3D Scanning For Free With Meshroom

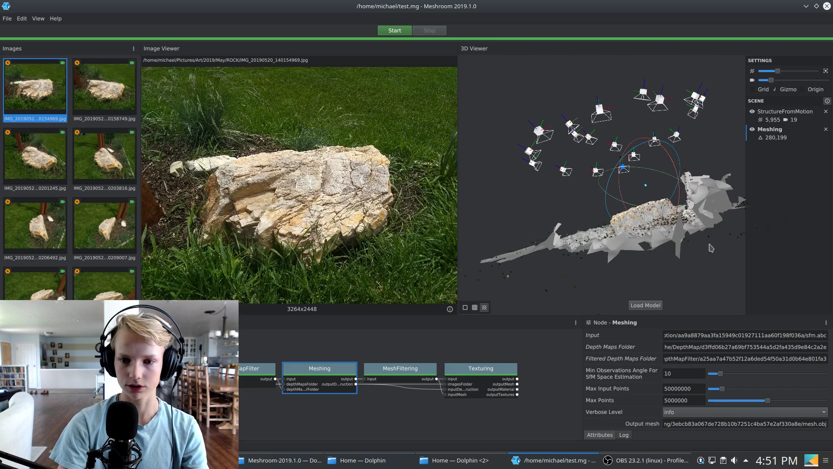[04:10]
We can actually disable those points. And as you can see, here's the base mesh with no texture. If we double click texturing and turn off the mesh stage because there's a filtering and smoothing step in between there,
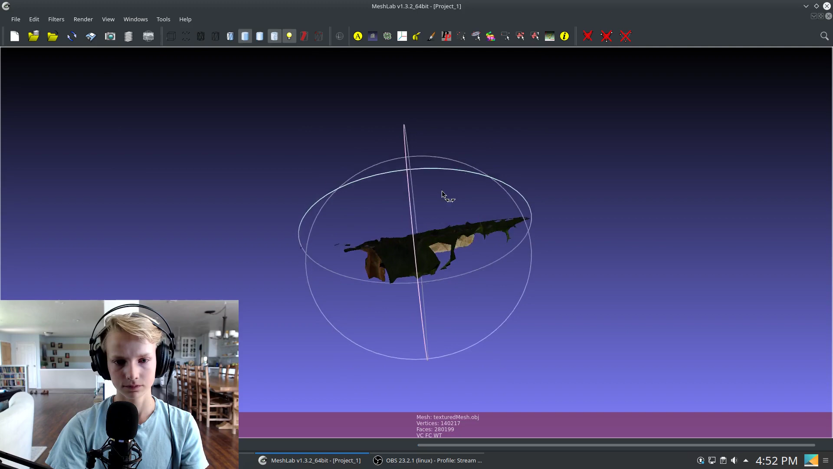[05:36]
And there we are with our texture and everything.
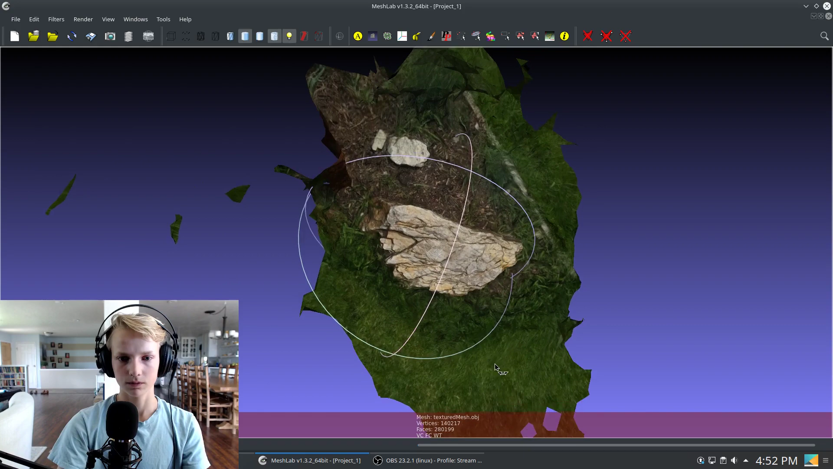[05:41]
Now, what we're going to do here is we're just going to clean up these edges. We don't need all of this extra stuff out here. So we're going to choose the select faces tool.
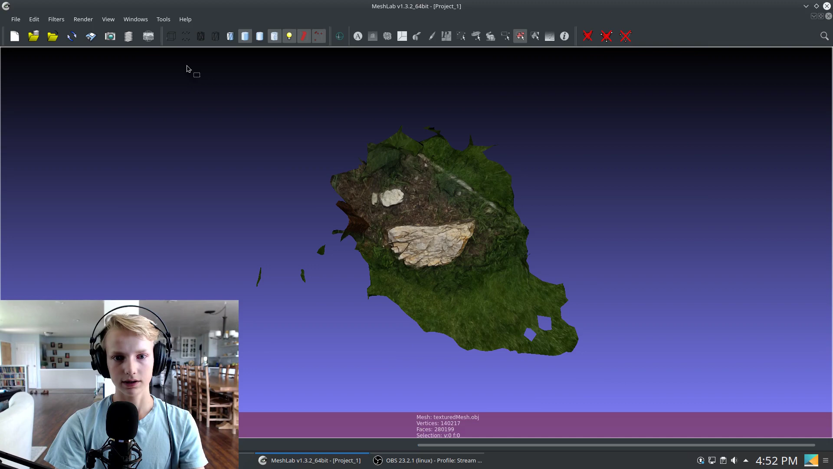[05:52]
And click and drag. And as you can see, it's cutting all of those out. Then hold control. And then you can add to that. If you hold shift, it will take away from it. So here we go. Now we just have this box surrounding, excuse me. Now we have this box surrounding the rock here.
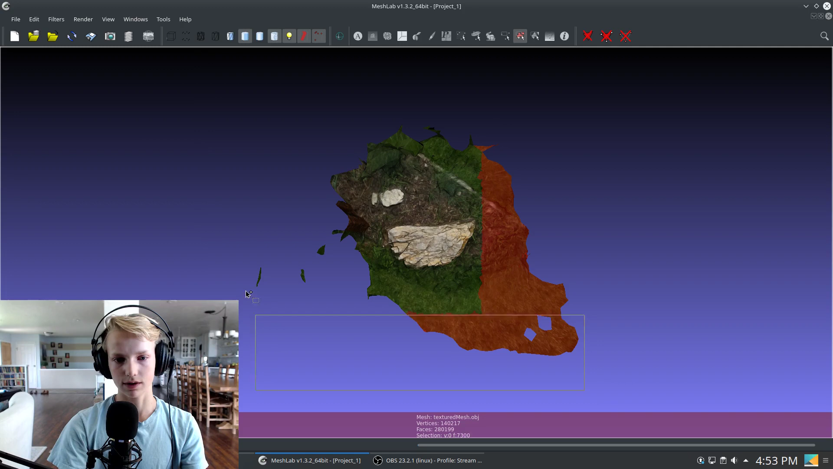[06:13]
And what we're going to do is delete these faces with this button right here.
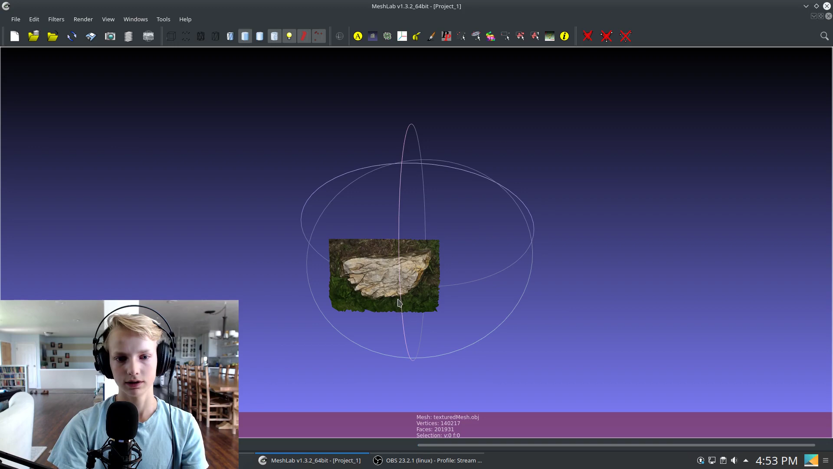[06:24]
At this point, you will see the rock all on its own with just a little bit of ground.
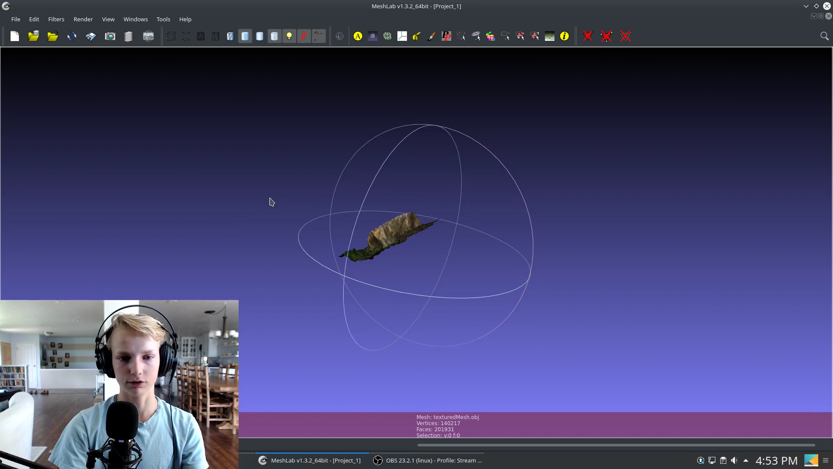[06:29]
At this point, we're going to export it. So we're going to export the mesh.